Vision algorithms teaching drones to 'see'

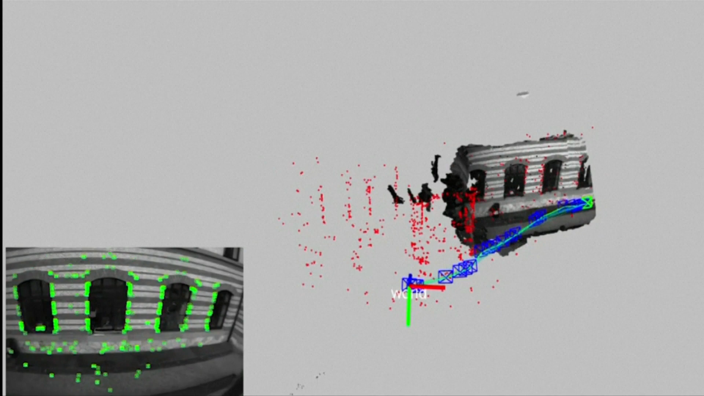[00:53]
then the drone is really reasoning about its motion,
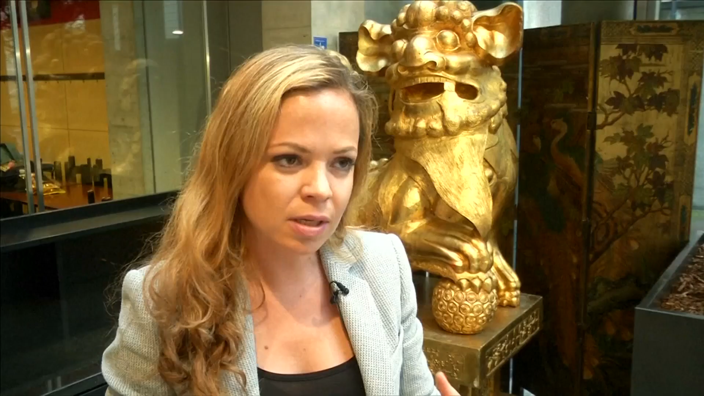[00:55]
essentially the motion of the camera.
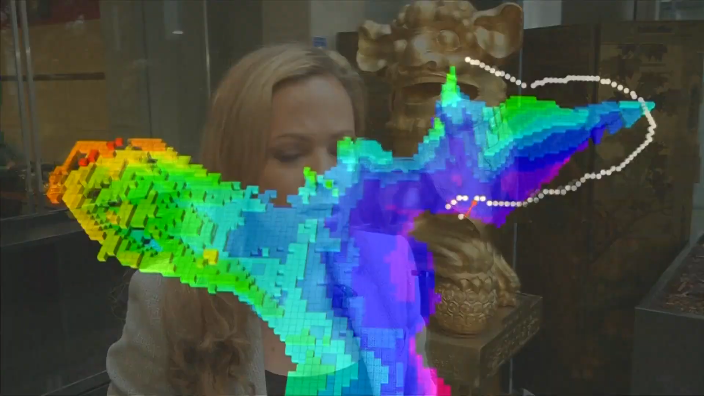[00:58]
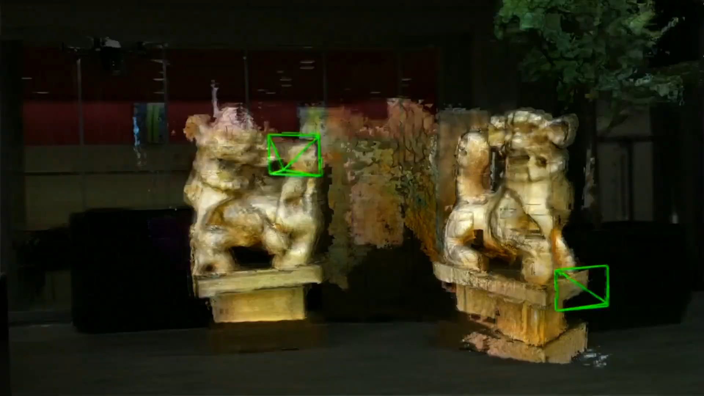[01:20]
Or, like with these statues, digitising an archaeological site. Drones can really offer a unique platform.